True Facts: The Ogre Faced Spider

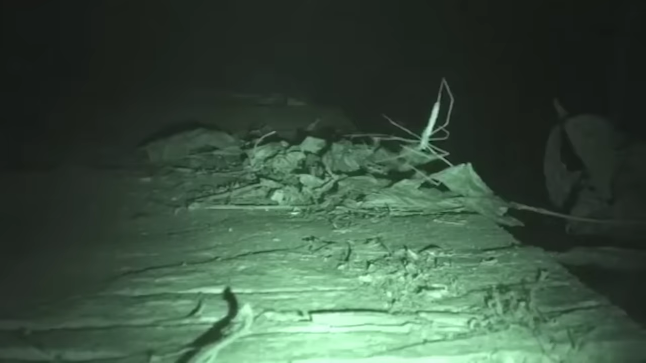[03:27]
She turns around and takes a poop directly beneath her, captured here in sex tape night vision green.
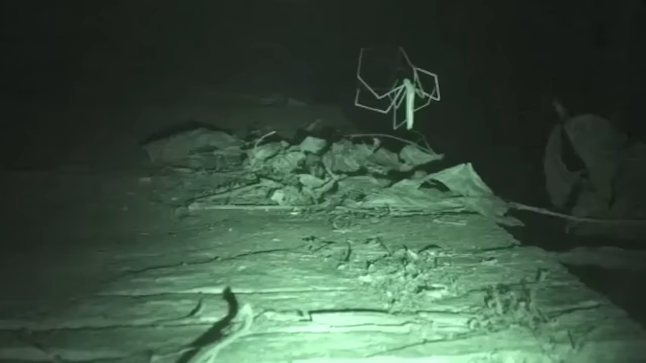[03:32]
Some say this serves as a visual target, but it could also be a stinky lure in the gist of don't s**t where you eat unless what you eat likes s**t.